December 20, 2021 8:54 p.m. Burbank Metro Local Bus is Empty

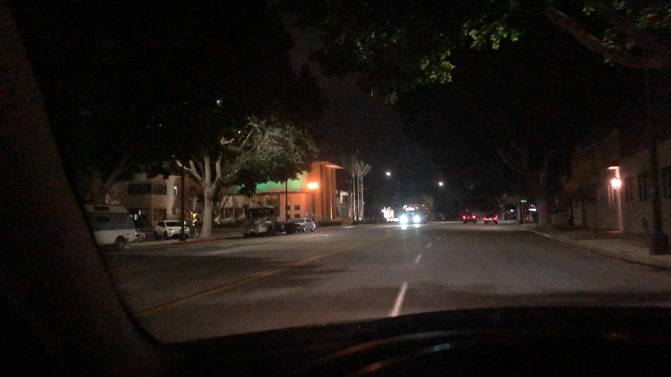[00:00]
Okay, let's see if there's anybody on this bus. The 154 Burbank. It's about, not a single passenger on the bus. Yippee! An empty limousine. And that's pretty much 100% of the time. Buses are empty.